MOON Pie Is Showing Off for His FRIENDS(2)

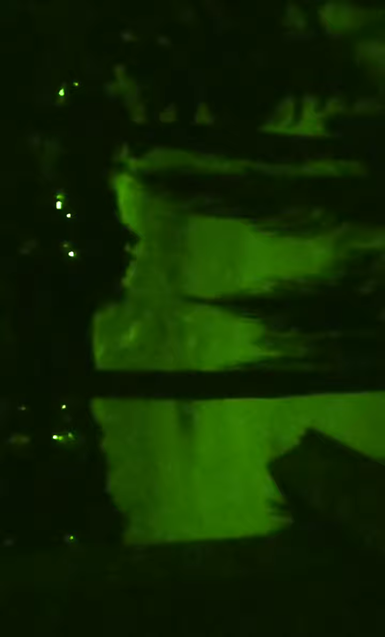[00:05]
They are crawling all on me.
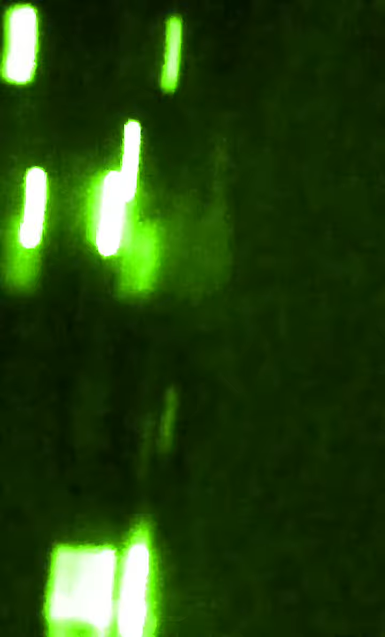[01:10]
This is what's going on now. No lights on.
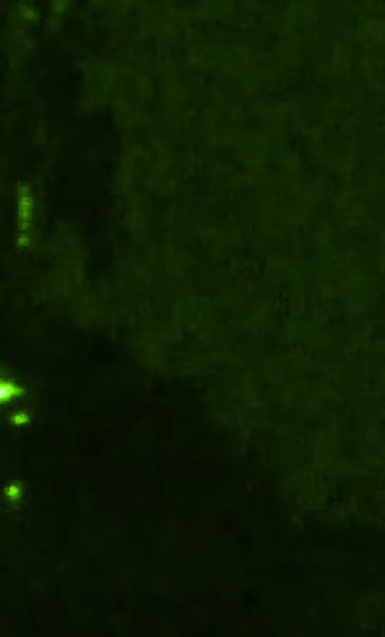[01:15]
Right in front of me. Six, seven.